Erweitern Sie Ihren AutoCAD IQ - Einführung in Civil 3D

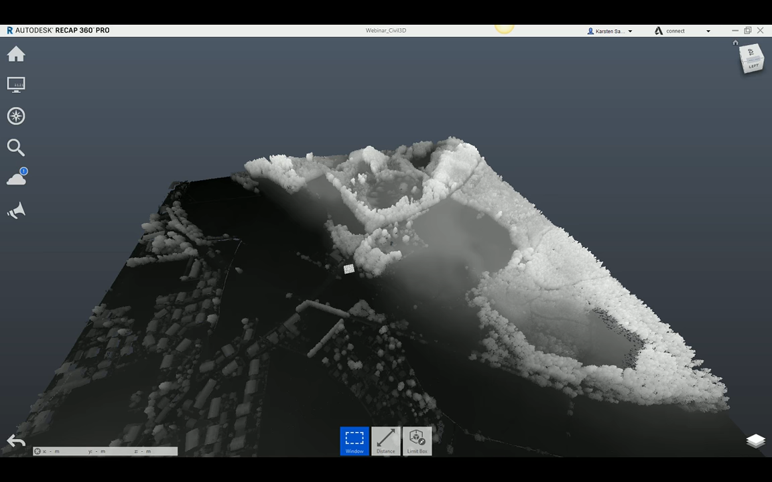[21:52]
Dieses Geländemodell könnte man, ich habe das jetzt mal beispielhaft gemacht, also das hier sind jetzt die Landesvermessungsdaten. Hoppala, jetzt habe ich hier was ausgewählt, mit den Oberflächendaten und man sieht hier schön,
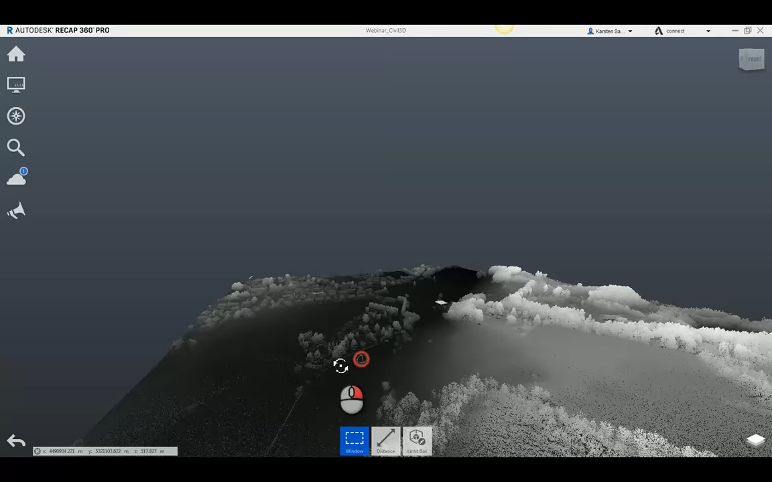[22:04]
das sind Laserpunkte, das ist eine Punktwolke, wo der Wald mit drin ist.
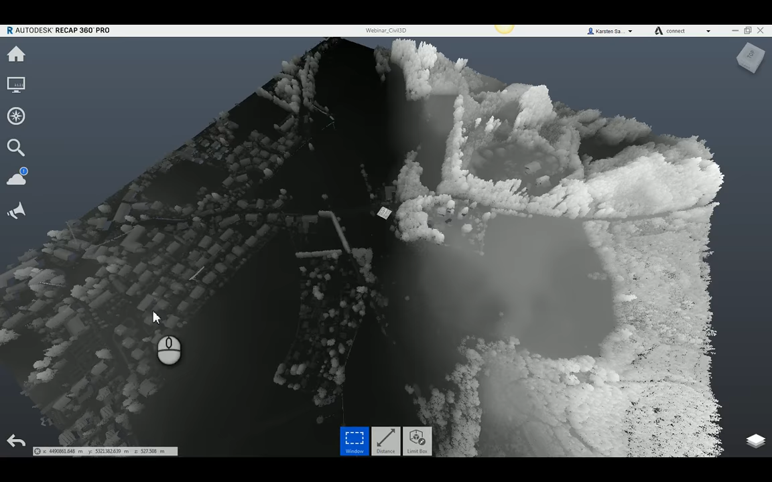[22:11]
Und wir sehen auch hier das Gelände und eben auch die Gebäude, wie sie hier drin aufgemessen und vermessen wurden. Diese Punktwolke, ich mache das mal zu, diese Punktwolke habe ich in InfraWorks geladen und kann dort aus der Punktwolke